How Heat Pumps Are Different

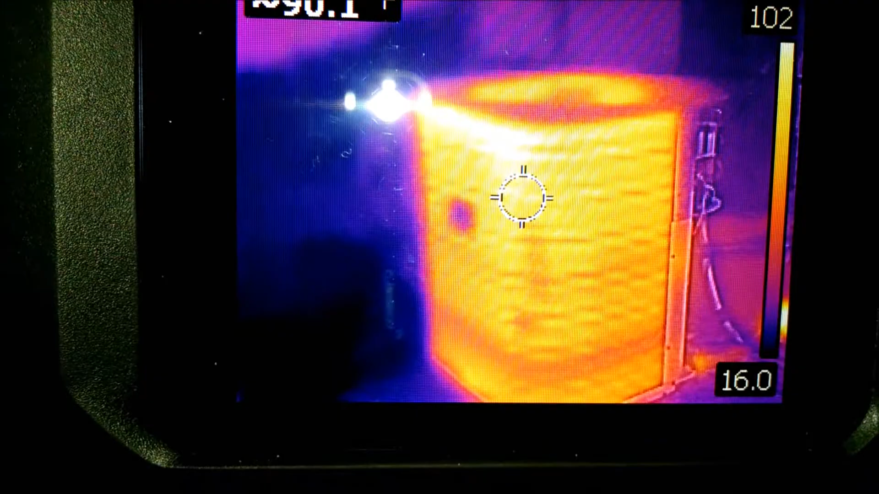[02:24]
the coil is you know roughly it's fluctuating but getting as high as around 90 degrees
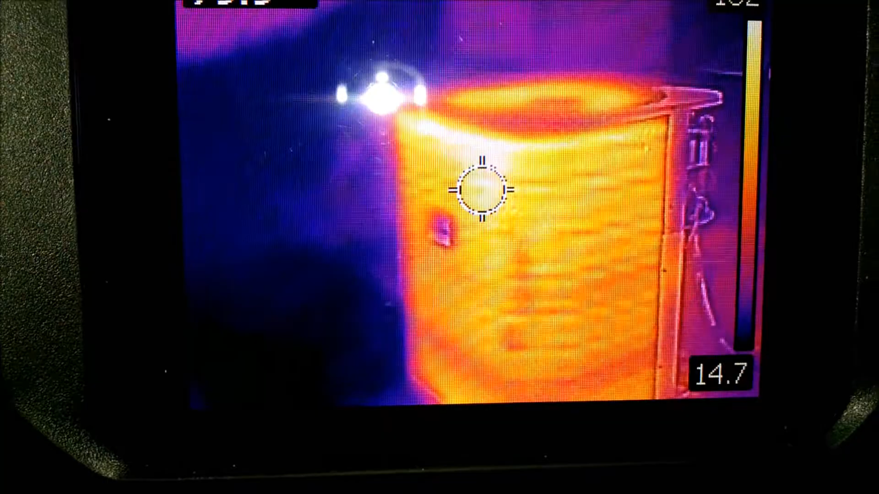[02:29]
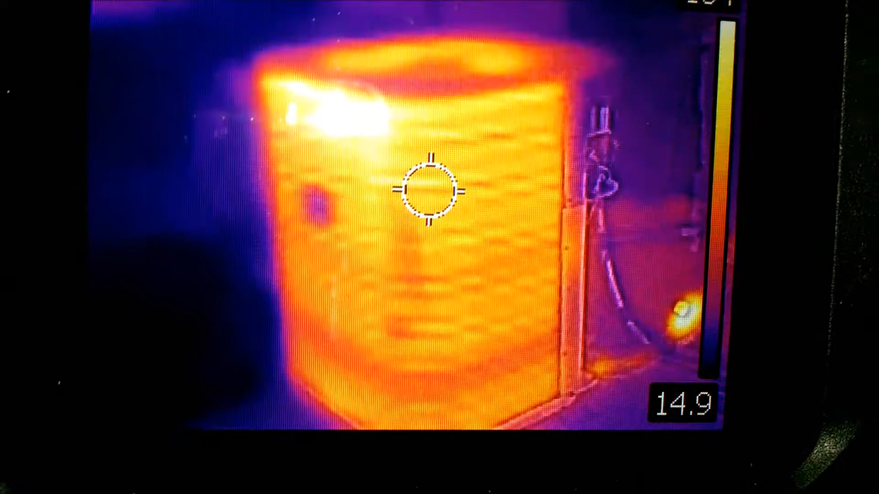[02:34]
and that's all this unit's doing is it's basically running in air conditioning mode without that condenser fan
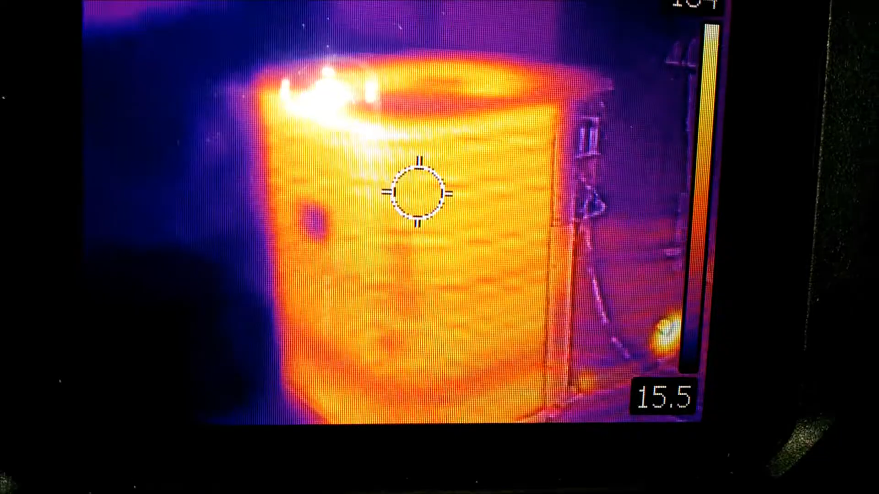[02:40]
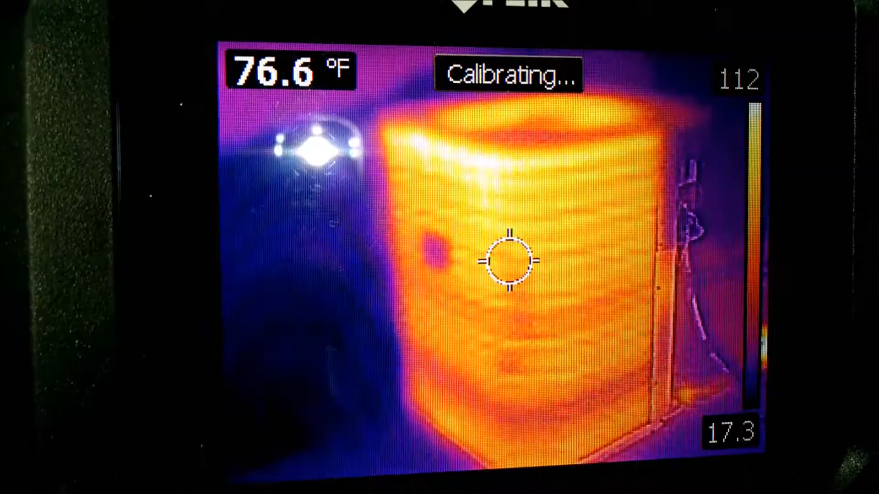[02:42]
On screen: spot 76.6°F
running while this unit is actually thawing
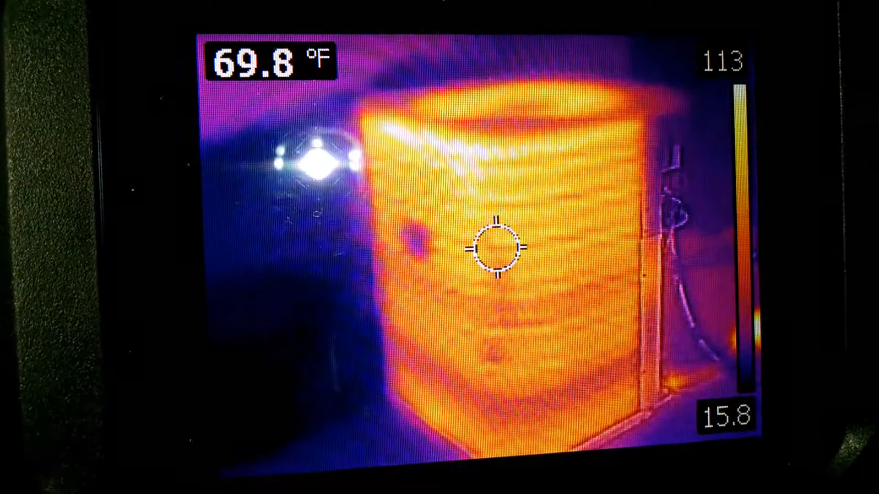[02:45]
On screen: spot 69.8°F
the frost out it's actually sending a signal to an upstairs heater kit to
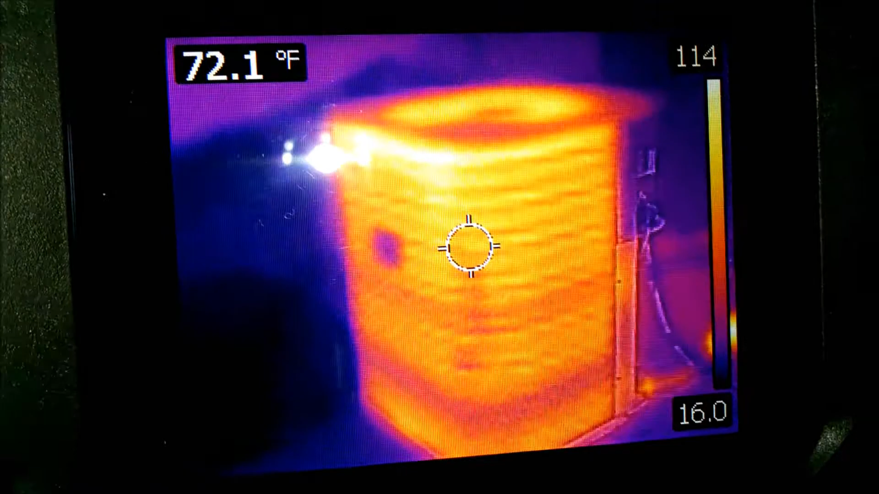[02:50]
supplement heat in what we call auxiliary mode
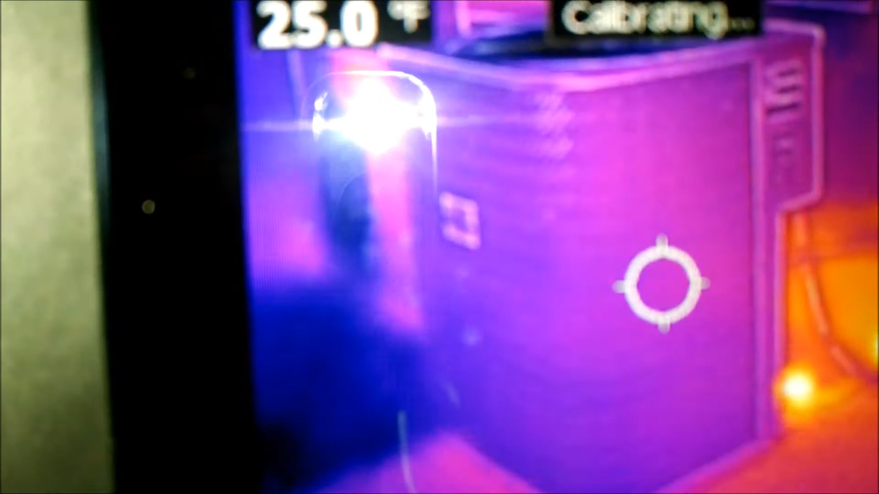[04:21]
On screen: spot 25.0°F
so here we go we're seeing this condenser in heating mode right now through an infrared camera
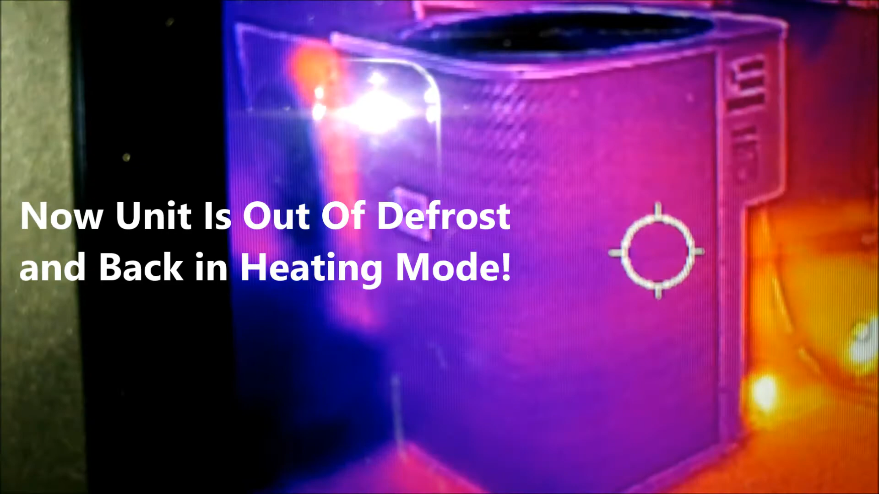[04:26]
perspective notice how the top of
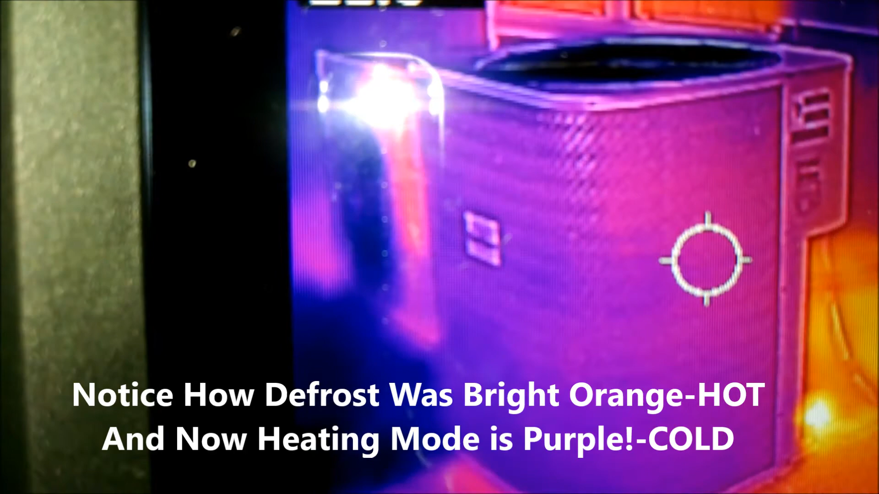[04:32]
the condenser the circular part that's actually the condenser fan grill how dark that is it's because all the cold air is being extracted out the top for what it's worth heat pumps